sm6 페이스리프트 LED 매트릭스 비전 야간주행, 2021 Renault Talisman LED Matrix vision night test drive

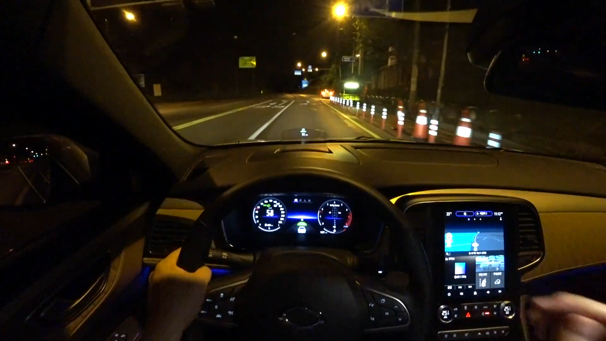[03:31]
LED 매트릭스 램프를 확인해 보려면 지금처럼 앞에 보시면 이제 가로등이 조금씩 줄어들 겁니다. 요런 데를 가야 지금은 선팅이 안 돼 있는 상태 있는 그대로 보여드리니까요.
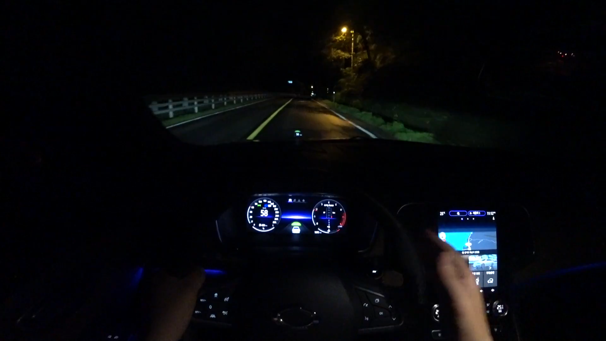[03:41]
자, 살짝 상향등이 올라오죠. 근데 웃긴 게 상향등이 올라왔다가도 요런 광원을 인식을 하게 되면은 또 밑으로 내려줍니다. 그러니까 좌우에 각각 18개의 LED로 구성이 돼 있는데 다 역할과 기능이 다르죠. 그래서 광원을 인지를 한 다음에 상향등, 하향등, 그리고 좌측, 우측 운전석하고 조수석을 개별 컨트롤을 해줍니다.
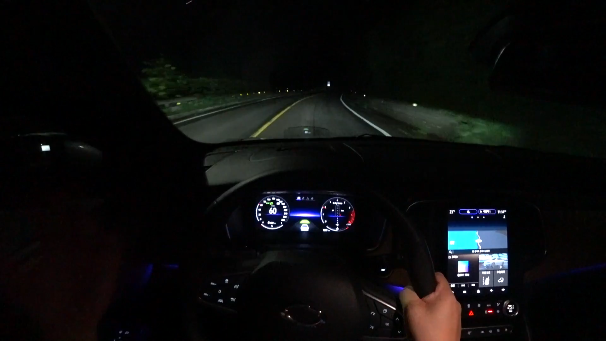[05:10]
마주오는 차량에 방해가 안 될 정도로 조절을 아주 민감하게 잘 해줍니다. 지금 상향 올라왔죠? 지금 제가 주행하는 쪽에서는 가로등이 없습니다. 그리고 앞에서 마주오는 차량 인지를 하니까 바로 내리면서 조수석 쪽 바깥쪽을 조금 더 밝은 쪽으로 비춰줍니다. 질문 주신 분 중에 다이나믹 밴딩 램프라고 하죠.
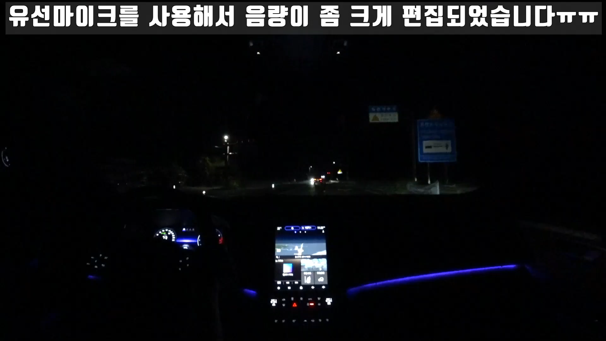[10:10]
앰비언트 라이트도 궁금해하시는 분들이 계셨는데 제가 평상시에 쓰는 화각에서는 운전자 시점이기 때문에 앰비언트 라이트가 잘 안 보입니다. 지금은 앰비언트 라이트도 잘 보이실 거고요.
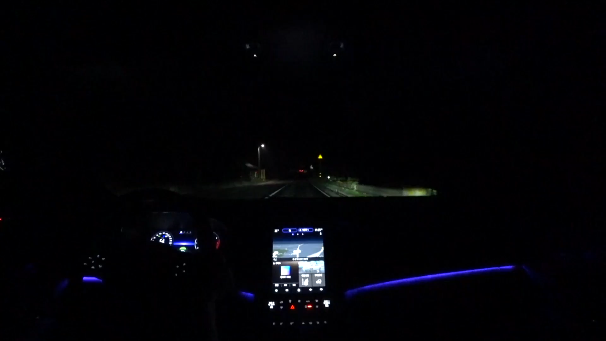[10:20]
역시나 어두운 쪽 가로등이 없을 때에는 상향을 바로 올려줍니다. 지금이 좌측, 우측 모두 상향으로 올라와 있기 때문에 가장 밝은 조건이고요. 참 특이한 게 별거 아닌 것 같은데 맞은편 도로에 가로등이 있으면 운전석 쪽만 밑으로 살짝 낮추고 조수석은 그대로 상향을 유지를 합니다. 좌우가 각각 독립적으로 컨트롤 된다고 한다는 측면에서는 매력이 있어요.
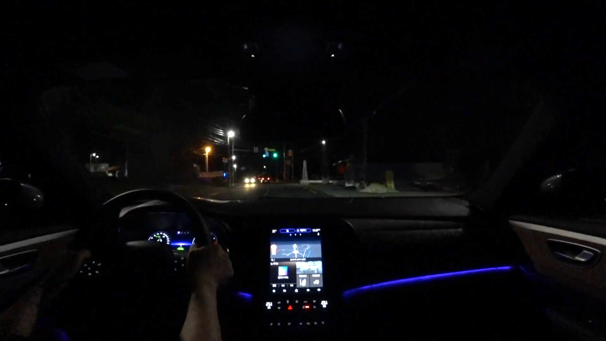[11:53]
정 가운데는 하향으로 낮추고 테두리 부분은 상향으로 올려주는 그렇게 해도 기능이 가능합니다. 물론 그 상태에서 마주오는 차량에서 광량이 인지가 되면 또 운전석 쪽은 다시 하향으로 낮춰주겠죠. 지금도 바깥쪽부터 상향이 올라오는 걸 느낄 수가 있어요. 다시 가운데로 모여지죠. 그래서 쭉 상향등을 비춰주고 있고요. 설명을 계속 드리는데 되게 신기한 것 같아요.
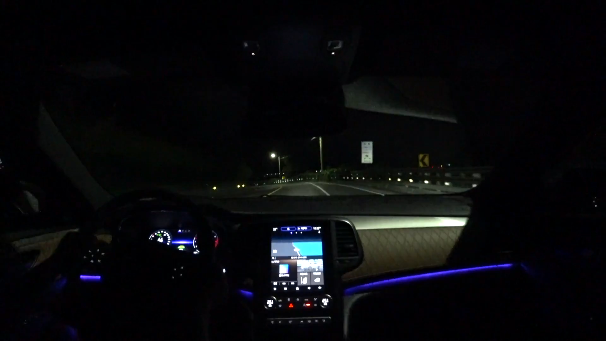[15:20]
그러니까 XM6 페이스리프트 모델 선택하시는 분들은 옵션으로 과감하게 투자하셔도 좋습니다. 제가 사용을 해보니까 어두운 곳에 딱 오면 바로 상향으로 전환이 되고요. 다시 또 이 가로등을 인지할 거예요. 그러면 이번에는 운전석이 아니고 존속부터 낮춰줍니다. 다시 또 상향 아, 되게 신기하네요. 광량은 인지를 하는데 이 번호판이나 아니면 안내 표지판들 그러니까 차량 번호판 말고 안내 표지판들의 반사가 되는 거는 인지를 안 하는 것 같아요.